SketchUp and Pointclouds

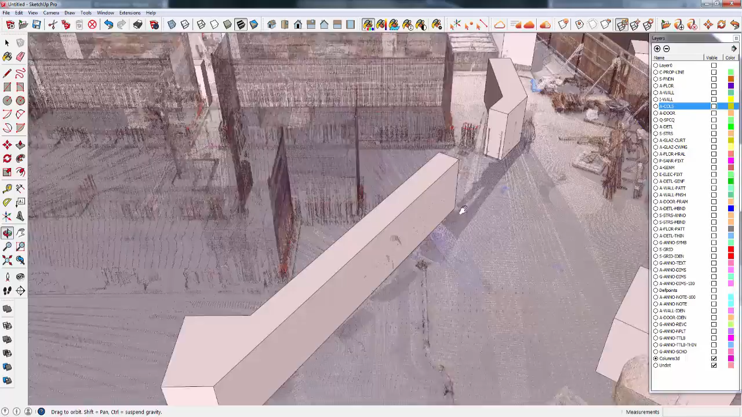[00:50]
If we zoom into one part of the model we can easily see that there are 2 rebars that are outside of the design concrete objects which allows us to adjust the design
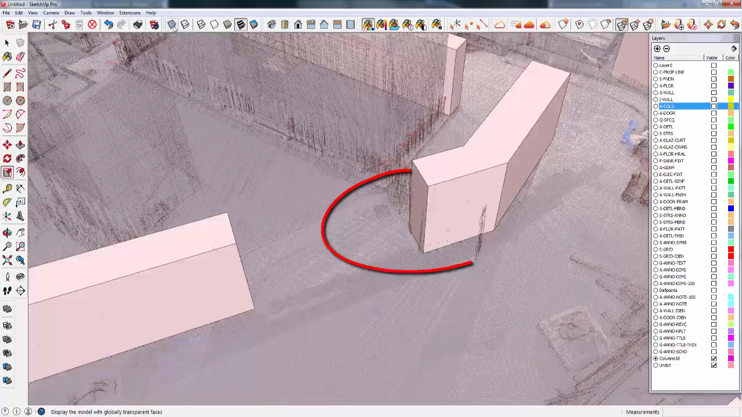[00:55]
or notify the builder before the formwork is built.
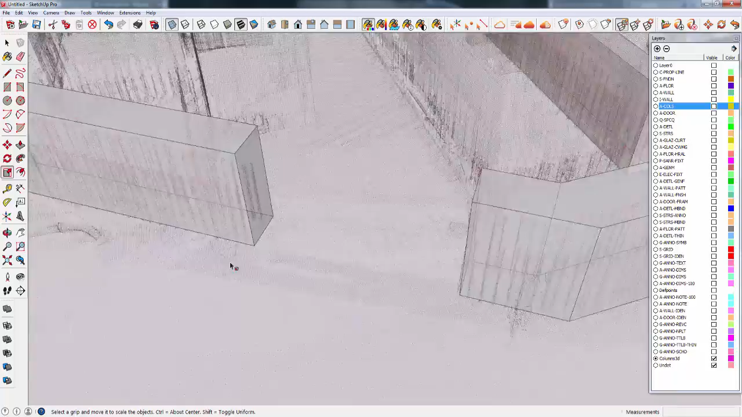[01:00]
We can then look around the model for other issues.